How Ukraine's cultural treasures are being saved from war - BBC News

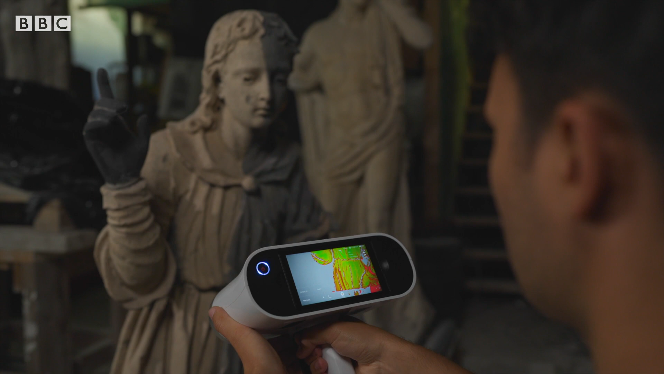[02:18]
And then, it sticks everything together, and you get the 360-degree model of the object. Can I have a shot?